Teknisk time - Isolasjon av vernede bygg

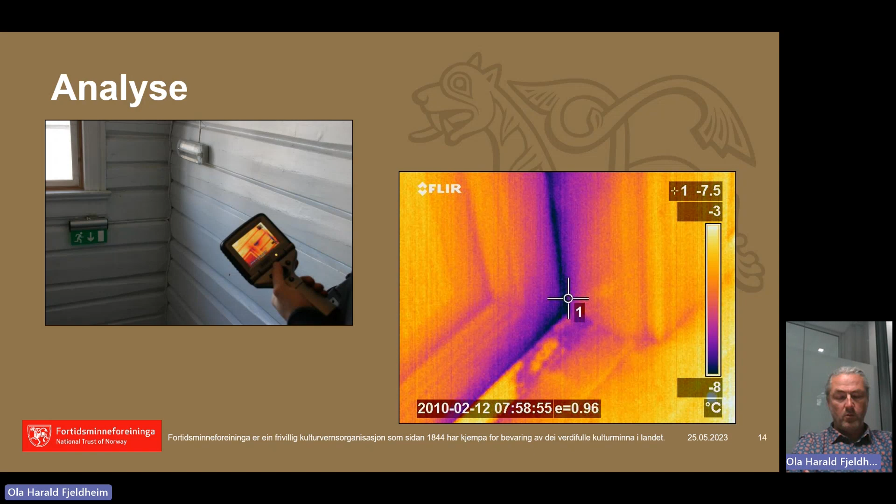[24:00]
On screen: spot -7.5°C, scale top -3°C, scale bottom -8°C
Dette er ganske enkelt å gjøre. Kameraen koster 4-6 000 kroner eller mer. og gir en god pekepinn, hvor man har luftlekkasjer, hvor man har svake punkter i konstruksjonen. Det kommer tilbake igjen til det. Så er det veldig viktig å sette seg ned, og gjøre seg kjent med konstruksjonen.
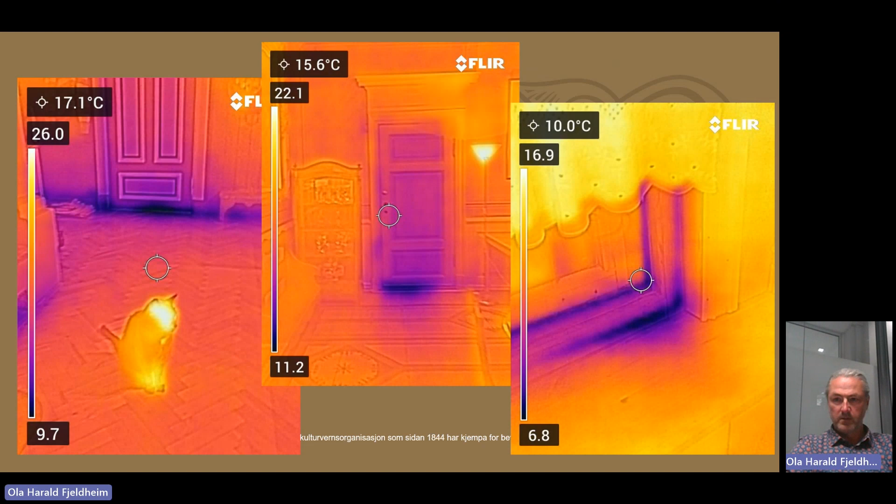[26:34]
så ser dere kaldluft, som trekker inn både langs gulvlista, og ved døra, og der også er det viktig med tettningslister, først og fremst, mye mer enn isolasjon i seg til, for å stoppe lekkasjer. Samme her. Her er det et innevindu, som er ganske bra egentlig, men rundt det innevindu, så er det dårlig isolasjon, altså det er trekk rett og flent, langs vindueskriktene, som renner ned bak kjøkken, med knut på kjøkkenhjulvet. så det å ta av listene, og dytte på nytt, tette på nytt, sette på en papp, og som en vindtetting, det hjelper veldig mye her,
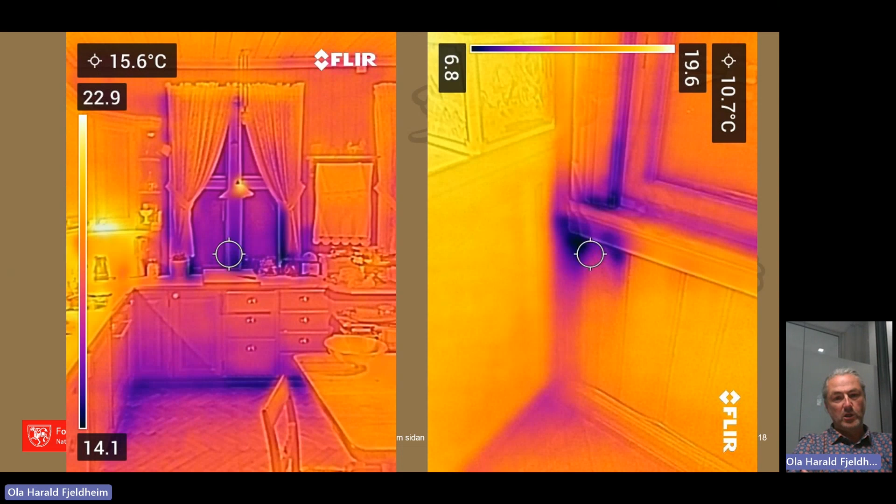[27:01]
mye mer enn for eksempel å isolere vegger og tilsvang. Men noen ganger så kan det se sånn her ut, og her har vi kaldluftlekkasje rett inn i veggen, og på baksiden av panelen, som er med å kjøle, og så her må man etterfølgelig inn med et tettetiltak, og gjerne også et isoleringstiltak.